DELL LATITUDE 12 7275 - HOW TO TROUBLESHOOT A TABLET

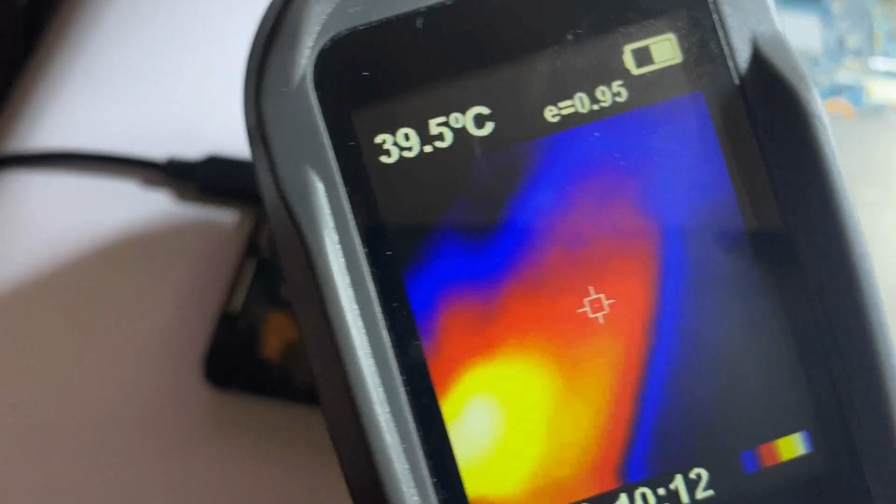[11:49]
On screen: spot 39.5°C
you can see that one particular component there is getting extremely warm
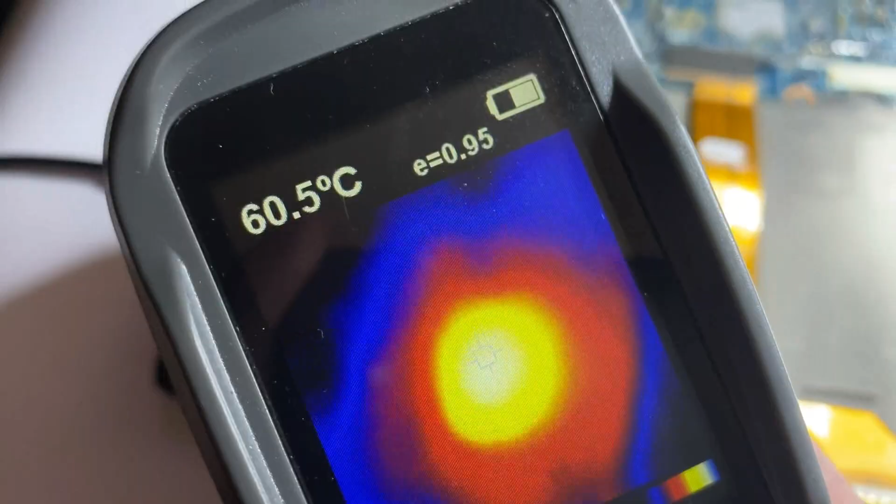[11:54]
On screen: spot 60.5°C
90 degrees celsius and that component is this ic right here